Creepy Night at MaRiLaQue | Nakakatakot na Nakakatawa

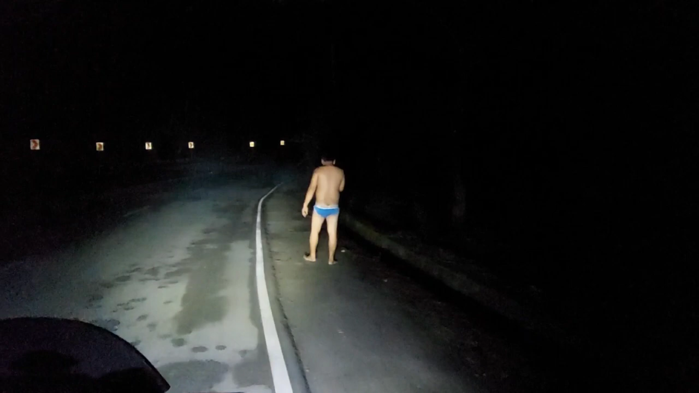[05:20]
Ano nangyari dito? Ito kawawa, ano, itim ng puwit. Lagos lang ka, bro. Bro, bro, ano nangyari? Hindi pa ako. Ha? Ano wala?